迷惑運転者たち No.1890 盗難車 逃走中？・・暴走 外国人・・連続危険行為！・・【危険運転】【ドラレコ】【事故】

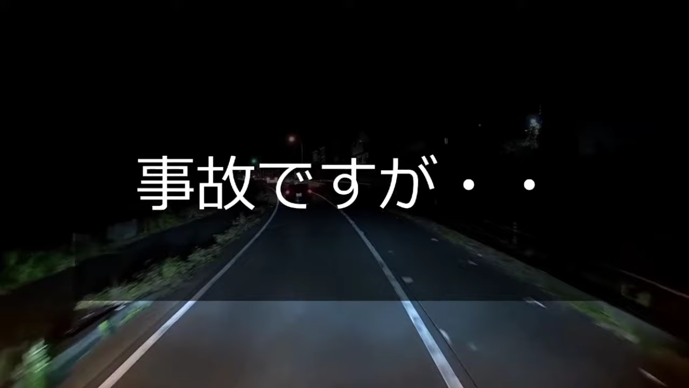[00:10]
事故か。ちょっと左避けたりとかできねえもんかね。
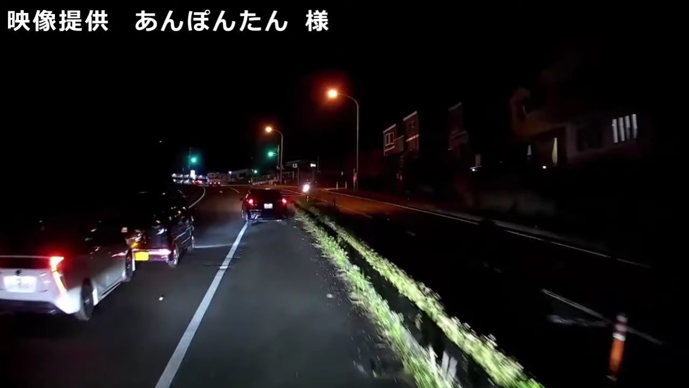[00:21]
あ、おまわりさん来たか。おまわりさん来たってことは時間経ってるよね。だったらさ、その現場保全云々じゃなくてスマホで撮影するなりしてさっさと左に寄るなりしねえとね。こういうところでの被害者面ってのが嫌いなんだよな。